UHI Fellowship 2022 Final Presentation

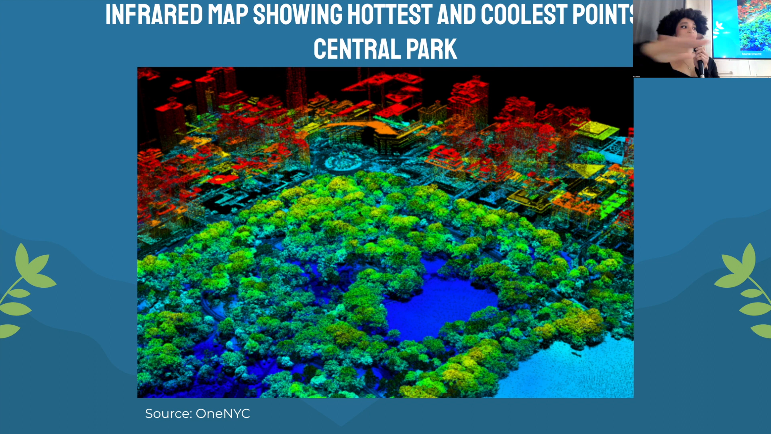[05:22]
it's really, really cool due to the amount of trees, which provide a cooling effect with evapotranspiration and other stuff.